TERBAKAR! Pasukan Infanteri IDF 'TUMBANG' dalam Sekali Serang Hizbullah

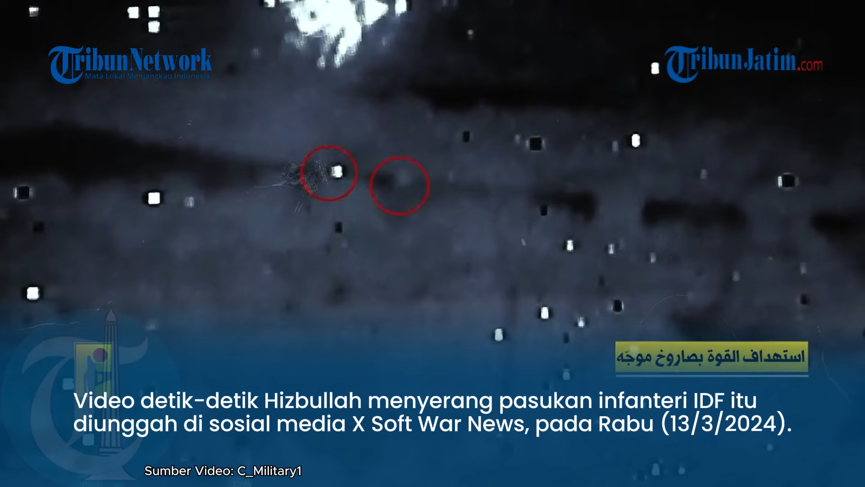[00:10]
Video detik-detik Hezbollah menyerang pasukan Infanteri EDF itu diunggah di sosial media Twitter Software Nails pada Rabu 13 Maret 2024.
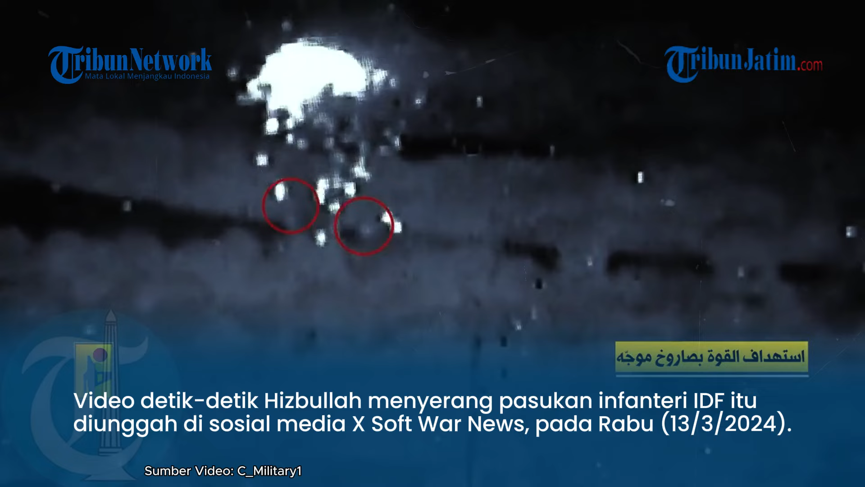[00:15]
Dalam video, tampak pasukan Infanteri EDF itu berada di dua titik yang berdekatan di Gunung Adir.
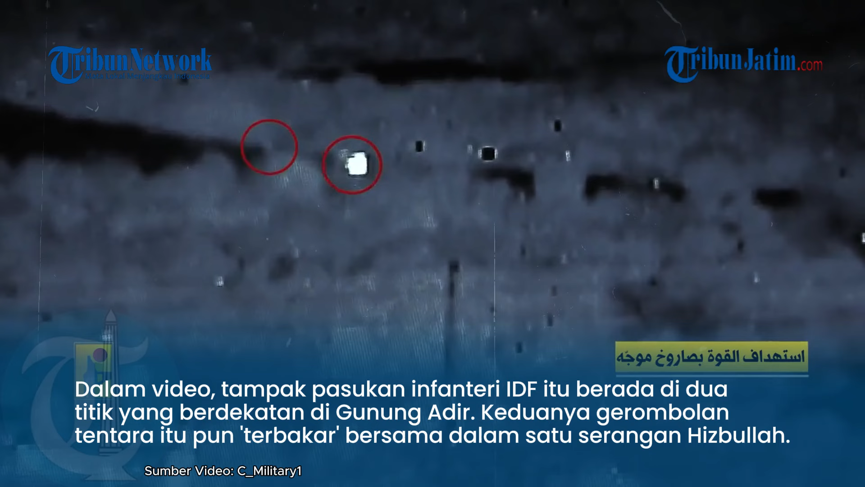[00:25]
Keduanya gerombolan tentara itu pun terbakar bersama dalam satu serangan Hezbollah.